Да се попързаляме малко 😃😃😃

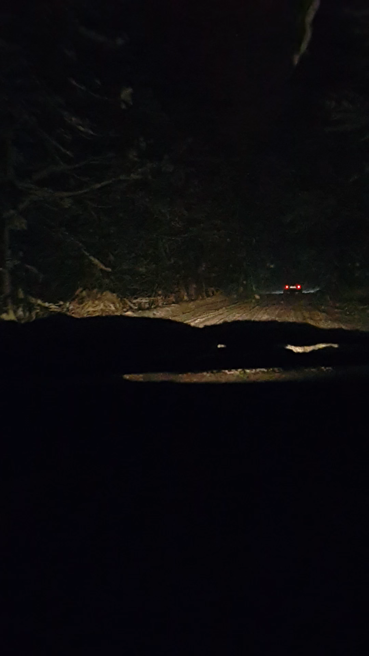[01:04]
Явно затворен път е. Мотивна така като Бършата не мога да се отдава. Се прибираме? Да. Точно както дръво пълно. Да. И вибата е, беше затворен път.
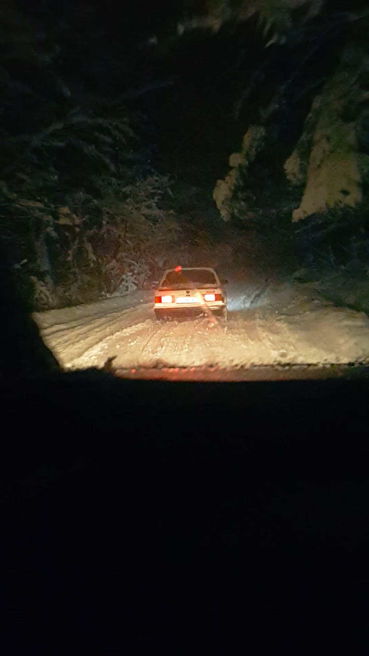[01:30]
Те да знаем вибата, че е затворен. Аз ще май да продължи балко нагоре. И вибата е, това е късмета ми днес.